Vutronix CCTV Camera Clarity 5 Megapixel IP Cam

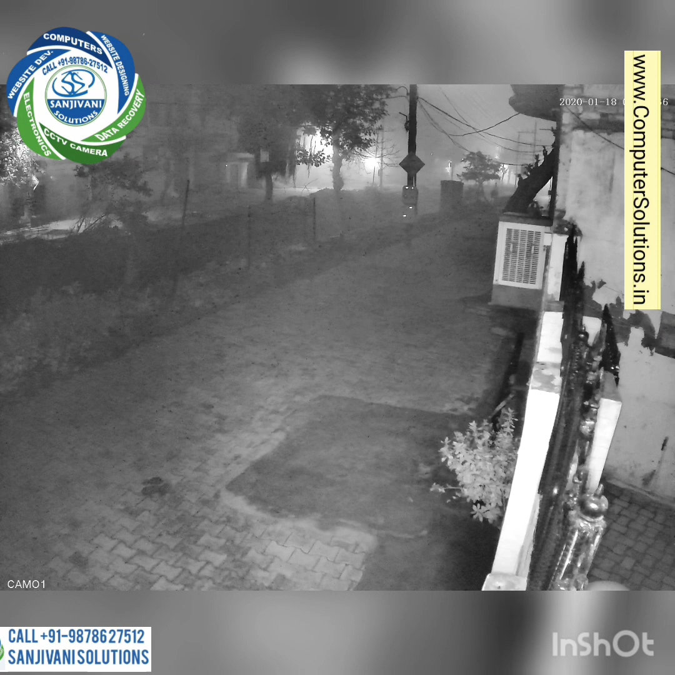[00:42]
here black and white and all the street lights are off it's totally dark black and within fog